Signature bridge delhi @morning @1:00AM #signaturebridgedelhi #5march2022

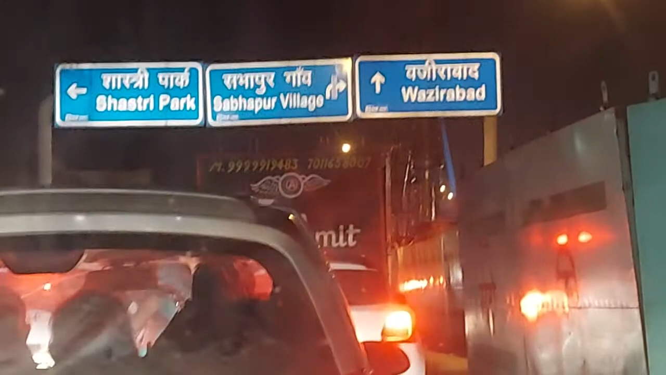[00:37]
एक सवा घंटे का जाम हो गया है।
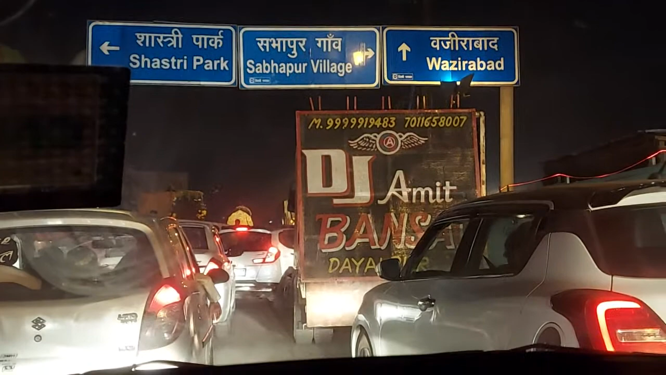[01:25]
वो देखो बेचारे, ये तो सारा रोड ही खराब कर दिया।
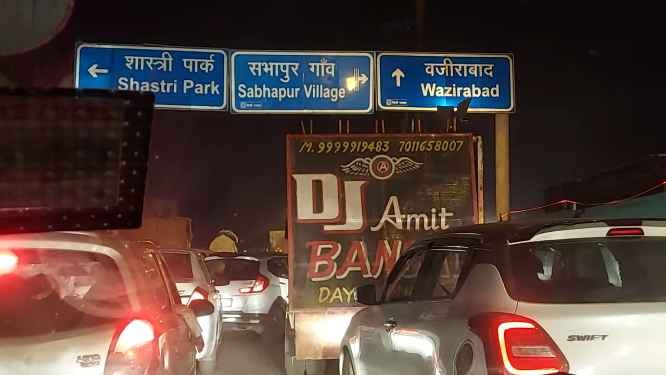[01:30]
हाँ अब इनका भी क्या कसूर है, उधर उधर से जाम लग रहा होगा, इन्हें रास्ता नहीं मिल रहा होगा इधर जाने के लिए। शादी में जाना, इनको शादी में जाना है।